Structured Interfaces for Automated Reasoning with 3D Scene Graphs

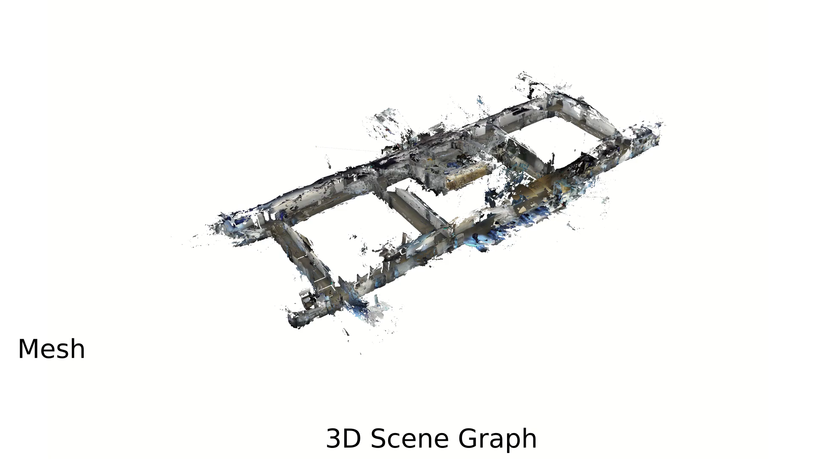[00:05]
Robots can plan and act in the world using 3D scene graphs that consist of a mesh layer, an objects layer, a traversable places layer, and a room or region layer.
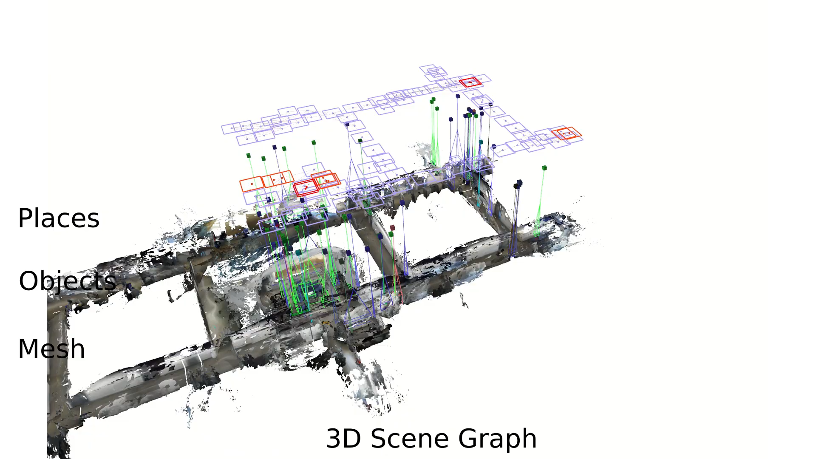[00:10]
We need a system that can ground language into this robot representation,
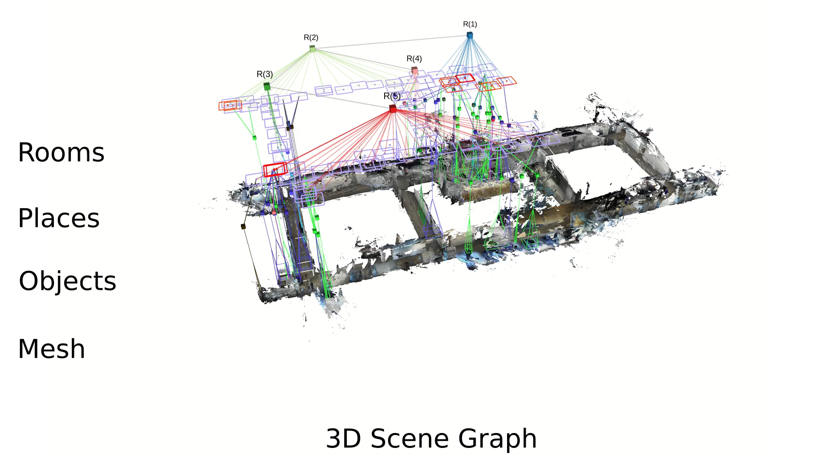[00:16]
both for helping a user understand the robot's model of the world and for translating instructions.
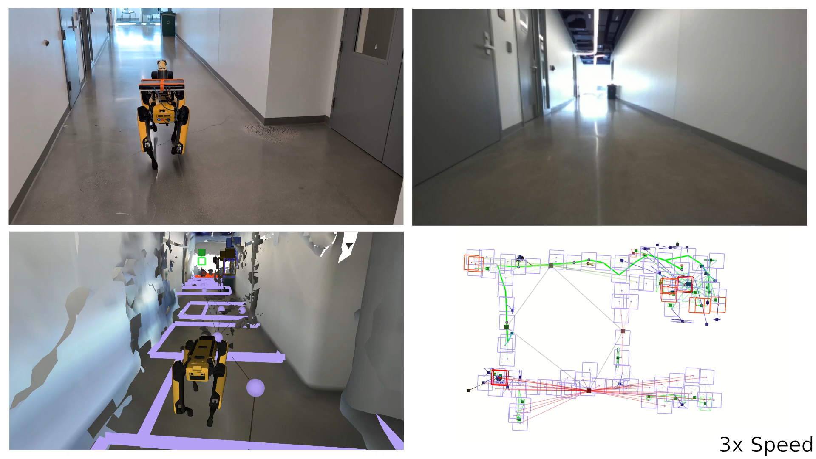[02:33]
The bottom right shows a top-down view of the planner's generated path through the places layer. The robot reaches the bag to pick up, and we highlight the associated object in the scene graph.
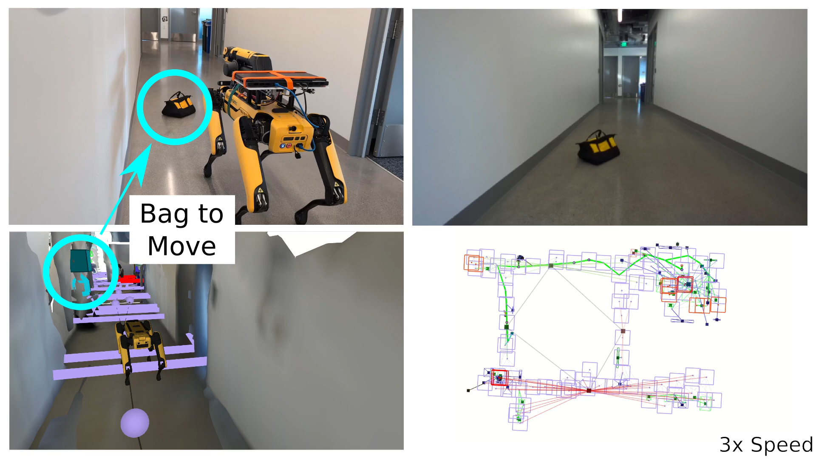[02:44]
After picking up the bag, the robot returns to the other bag and places the retrieved bag down. Thank you for watching.